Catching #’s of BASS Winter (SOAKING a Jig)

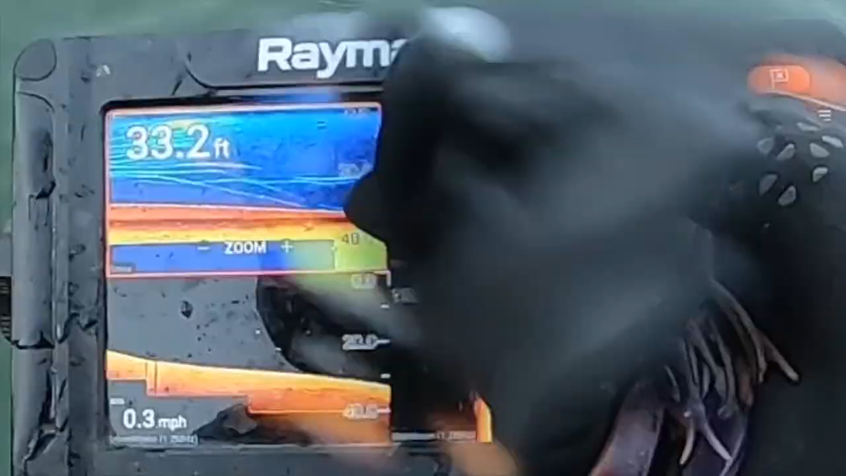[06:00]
On screen: depth 33.2 ft, speed 0.3 mph
Whoa, we're lit up right there. But yeah, every bite so far is letting this drag over something or dead stick in it. It's funny. It's the exact opposite as to how they wanted it last time.